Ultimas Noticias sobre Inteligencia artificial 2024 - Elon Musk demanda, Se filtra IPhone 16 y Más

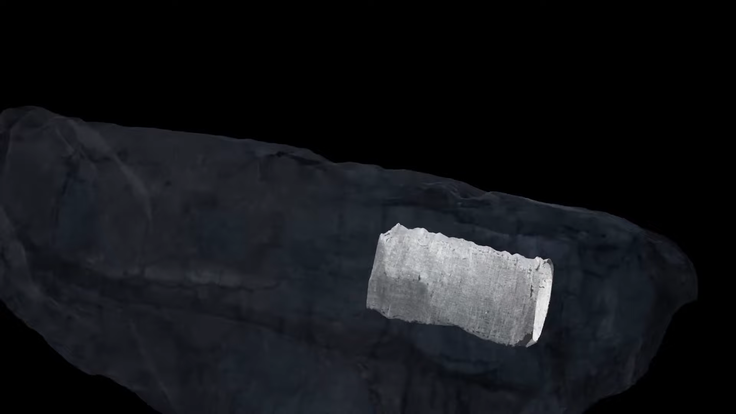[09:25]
Estas reliquias pertenecen a un grupo de cientos de otros iguales, que también están carbonizados y que fueron desenterrados en 1750.